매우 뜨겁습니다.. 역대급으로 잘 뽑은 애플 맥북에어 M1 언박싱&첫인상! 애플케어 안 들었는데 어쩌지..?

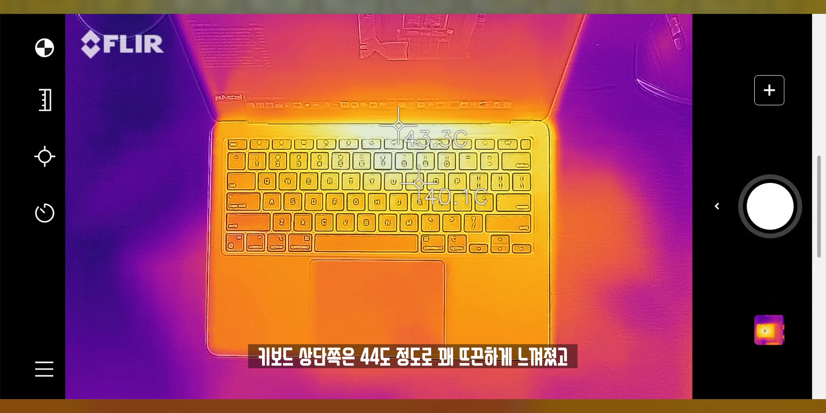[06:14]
키보드 상단 쪽에는 대략 44도 정도로 꽤 뜨끈하게 느껴졌고 바닥 부분에서도 확실히 발열이 없는 것은 아니지만 펜이 없는 것을 감안해도 인텔 맥에 비해서는 상당히 양호했습니다.